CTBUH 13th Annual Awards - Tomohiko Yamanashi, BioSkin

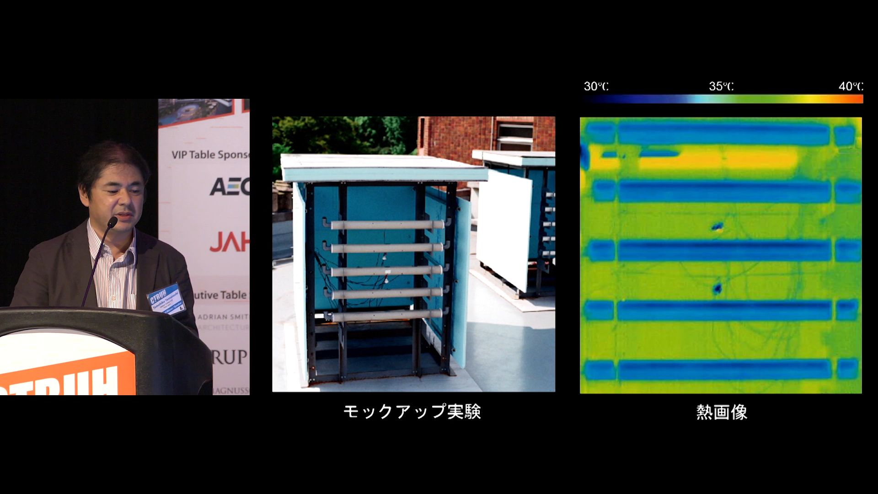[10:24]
On screen: scale top 40°C, scale bottom 30°C
If we make the handrail with the ceramic pipes and the preserved rain water flows in them in sunny day, the rain water will be absorbed by ceramic pipes and appears on the surface of them, and start to evaporate. In this process, the heat of evaporation will get rid of the large amount of the heat of the facade. To confirm this idea, we made a small one-meter-by-one-meter mockup and measured the temperature of it. And we realized the surface of the temperature went down more than 10 degrees Celsius in a sunny day.
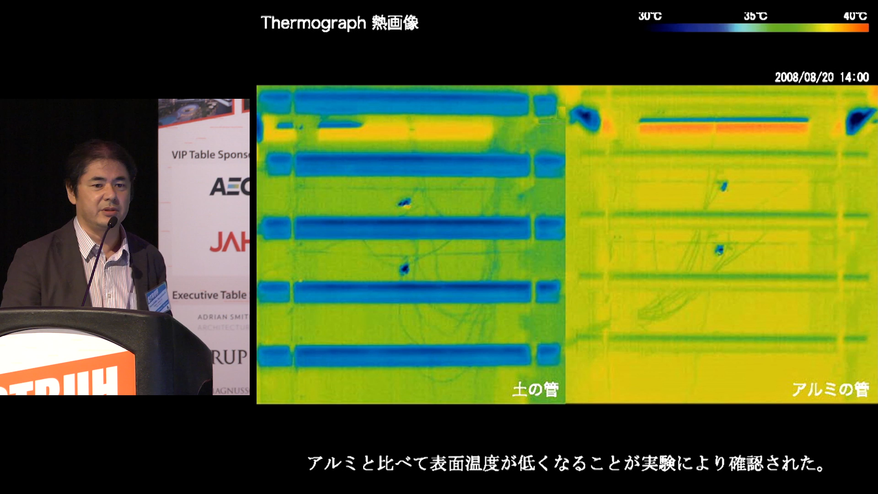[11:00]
In addition to that, the air around the pipes also went down around 3 degrees Celsius only with rain water, as this shows. The next question was, what would happen if this phenomenon happened in a large-scale one-meter,
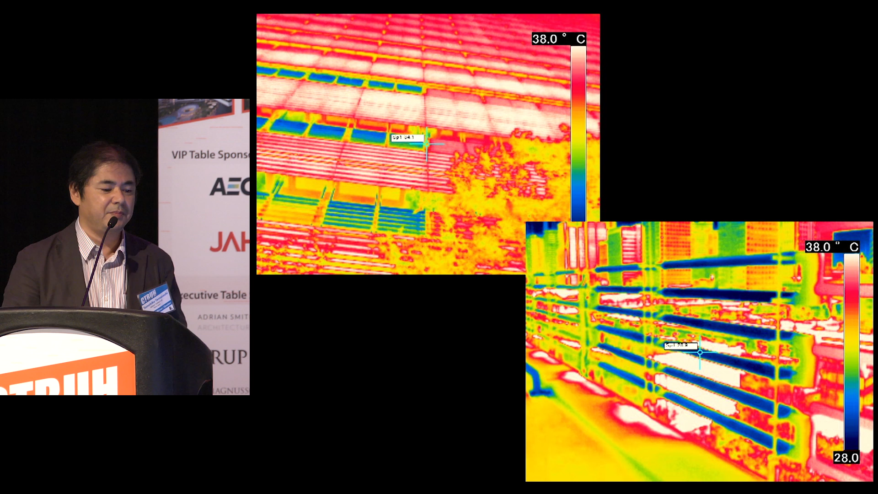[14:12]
On screen: scale top 38.0°C, scale bottom 28.0°C
In this case, to make the difference clearly, only the blue part were activated with the rainwater. This shows the temperature of the activated part went down more than 5 degrees to 10 degrees Celsius only with rainwater. In this photo shows, you can see how this brand new ecosystem works.
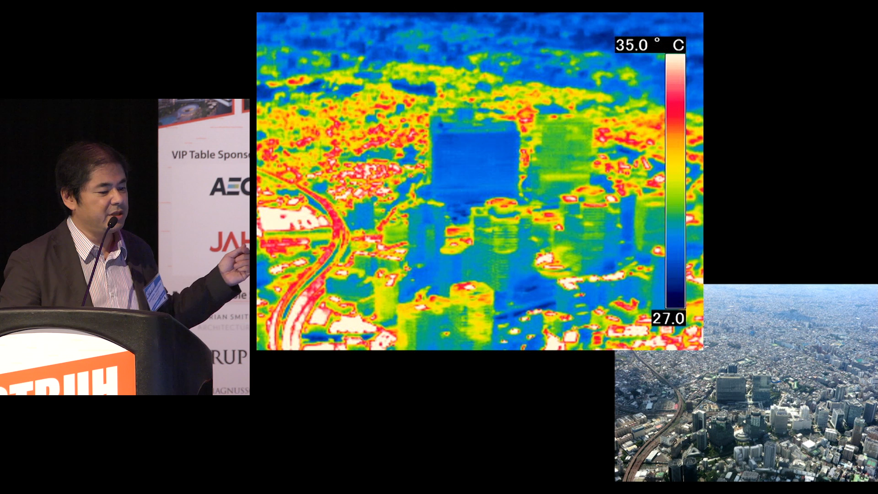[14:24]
On screen: scale top 35.0°C
We succeeded to make a cool spot without any energy in this project. As you can see here, the bioskin is a very effective system. But at the same time, it is very sensitive. It means that we don't want to make it as a generic environmental project, separated from the architectural consideration on each project uniqueness. But the bioskin is a kind of the algorithm to be adaptable